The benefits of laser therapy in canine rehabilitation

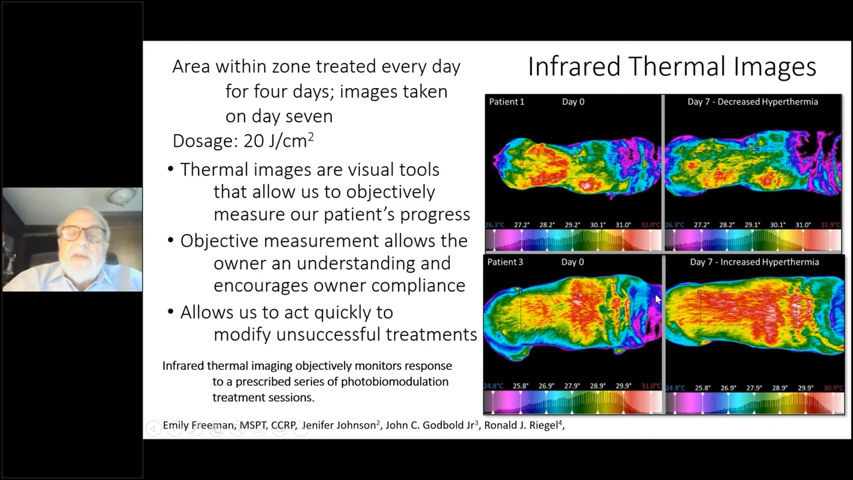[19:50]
mobile he couldn't hardly walk and get around very well and now we've got you know again circulation throughout the whole area so the laser there you know did alleviate enough pain to allow the dog to become more mobile and again showed that increase in circulation so quickly
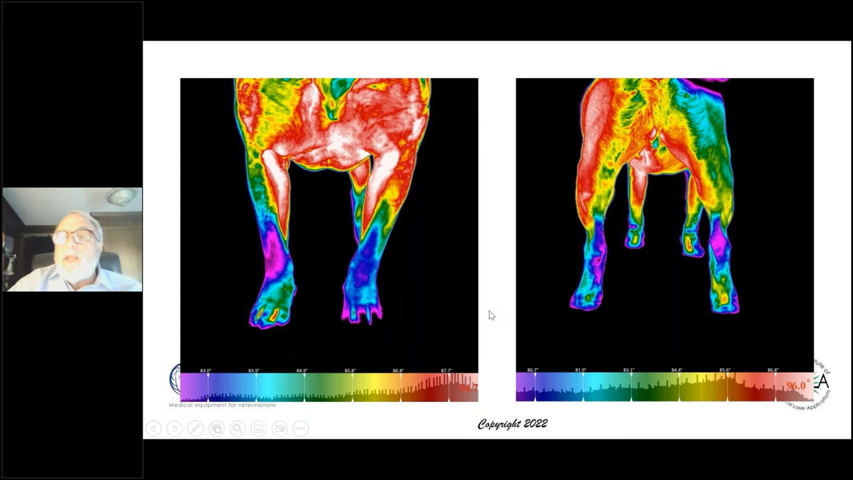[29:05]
areas that were affected on this patient here and again you saw the both hips you saw